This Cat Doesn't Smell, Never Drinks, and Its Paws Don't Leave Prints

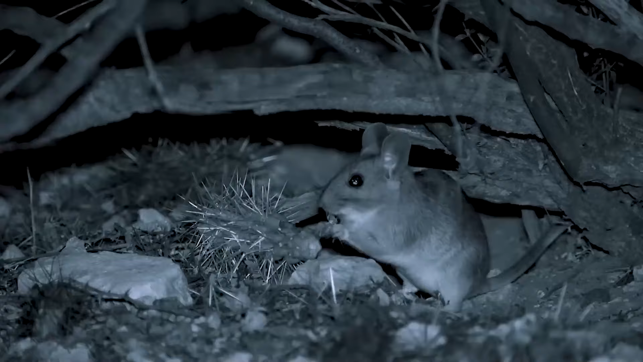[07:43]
The basis of the diet is small gerbola, but a significant part of their diet consists of gerbomice,
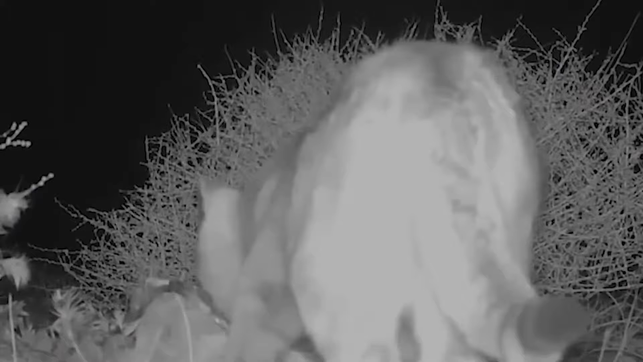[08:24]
Most often, jumping out at an ambush, the cat grabs the victim by the neck, shaking it violently at the same time, then tearing the victim with its teeth and claws, it consumes its pieces of food.
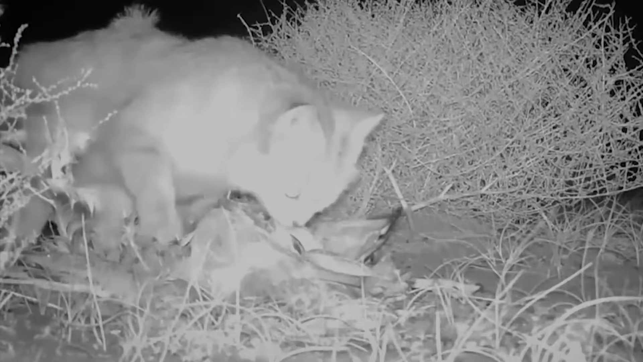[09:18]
When the cat manages to catch more than it can eat, it buries its prey in the sand in order to return to it later and finish it off.